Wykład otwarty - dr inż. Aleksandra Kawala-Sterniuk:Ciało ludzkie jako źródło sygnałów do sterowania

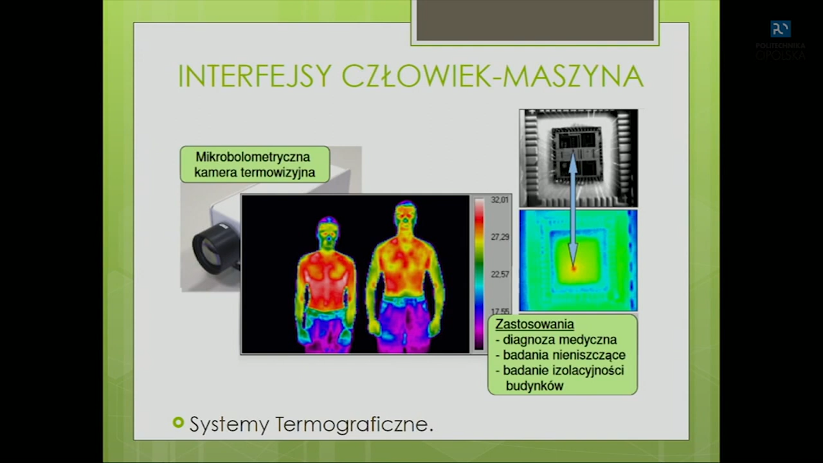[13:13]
nieinwazyjne, one pozwalają na badanie zarówno diagnostyki medycznej, prawda, jak i izolacyjności budynków. Teraz chciałabym przejść do czegoś,